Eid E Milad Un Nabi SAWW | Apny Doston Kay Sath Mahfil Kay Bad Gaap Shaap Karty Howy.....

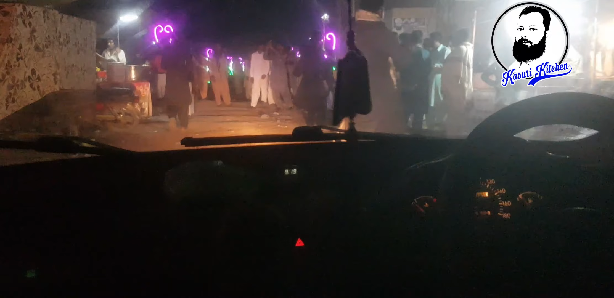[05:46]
तो आप देख सकते हैं बहुत ही प्यारी,
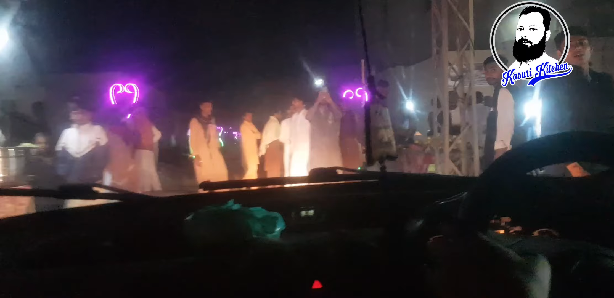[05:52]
मैंने पहले भी बताया महफिल जो है उन्होंने लाइटें वगैरह लगा के जो है गलियां बाज़ार जो है वो सजाए हुए हैं और बाज़ार भी ये लगे हुए हैं खाने के और मनियारी वगैरह के जो हैं।
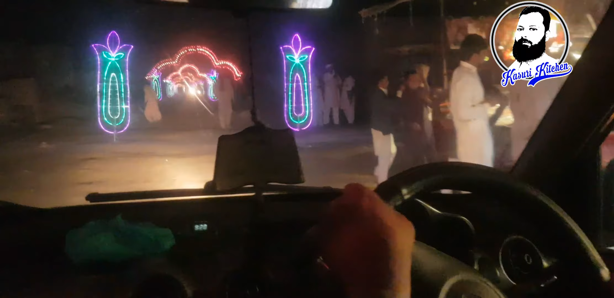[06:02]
और मज़े की बात है उन्होंने मेन रास्ते से लेकर जहाँ तक मस्जिद है वहाँ तक उन्होंने लाइटिंग की हुई है।
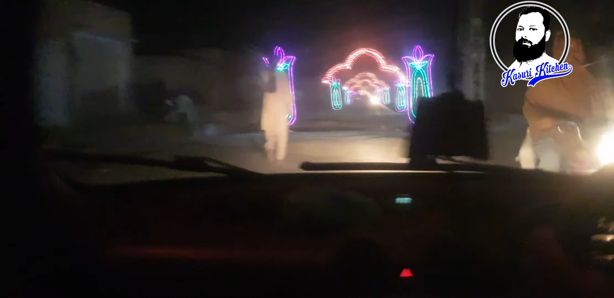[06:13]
ये आप देखेंगे, मैं आपको दिखाता हूँ सारी लाइटिंग।